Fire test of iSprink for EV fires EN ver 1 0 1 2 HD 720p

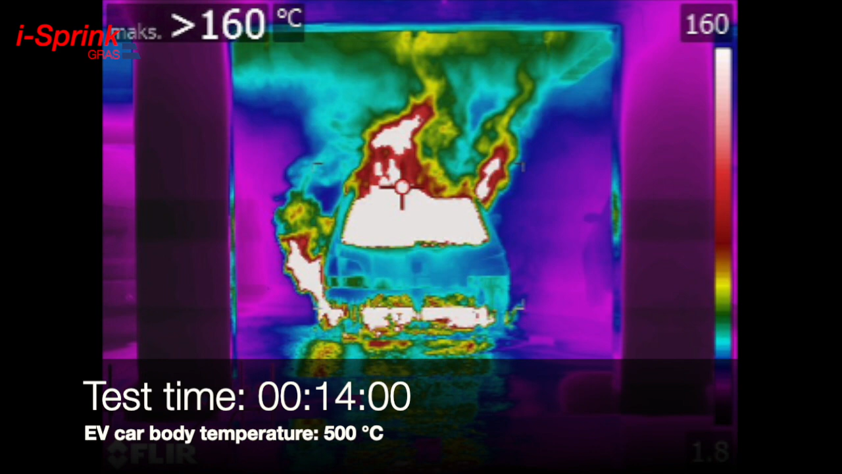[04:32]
the thermal imaging camera indicates that the temperature of the body of the electric vehicles reaches 500 degrees each explosion is accompanied by a rapid increase in temperature and ignition of vehicle components